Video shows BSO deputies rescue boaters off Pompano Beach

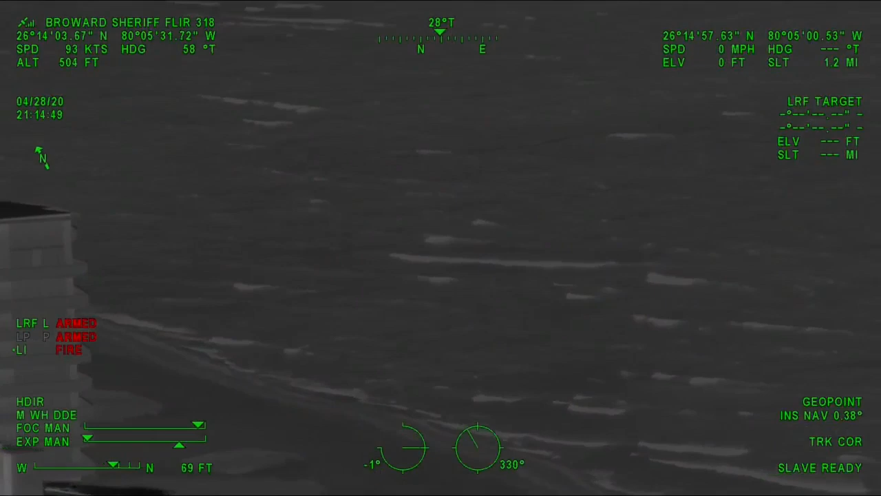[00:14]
Everybody step forward, just like you're on the road.
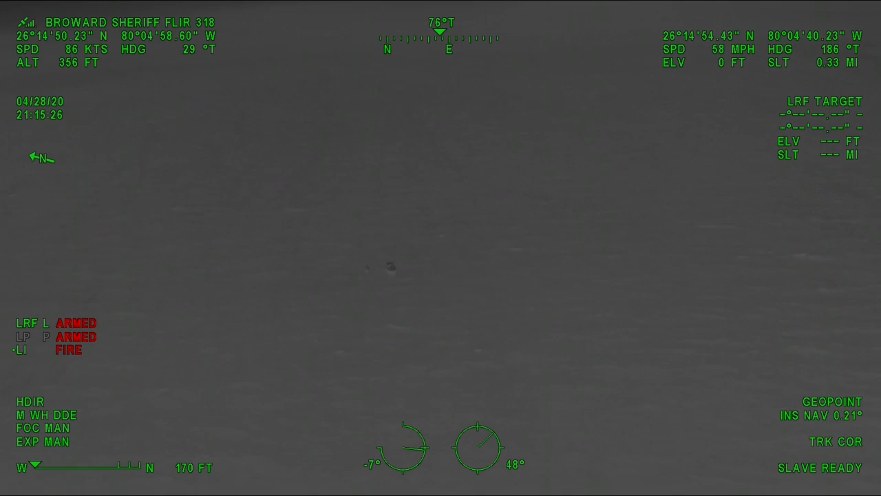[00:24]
Alright, 2-1, redirect rescue to Zorn. And just have them on the shore, standby. With 2-4. Yeah, you're 20 feet off screen. Are you going to be bringing them into the inlet? Should we have rescue meet you there?
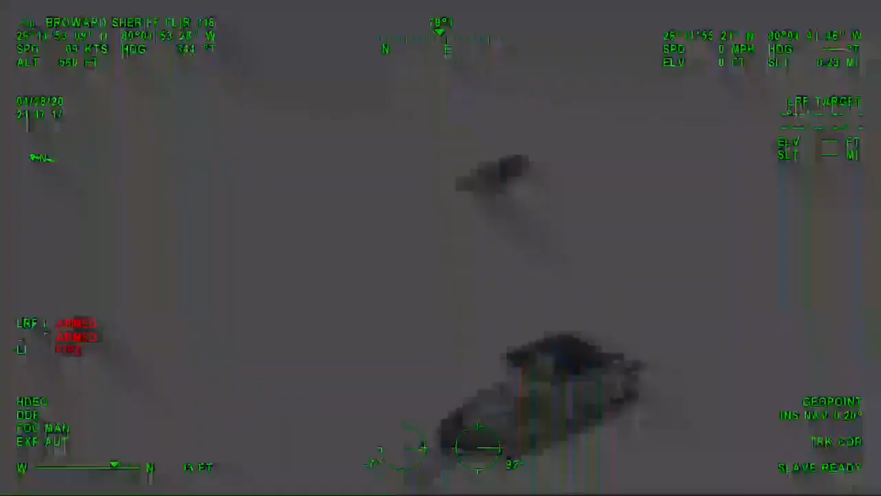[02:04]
Everybody's off the boat and accounted for. Yeah, this is 44 Boulevard 3, subject on board.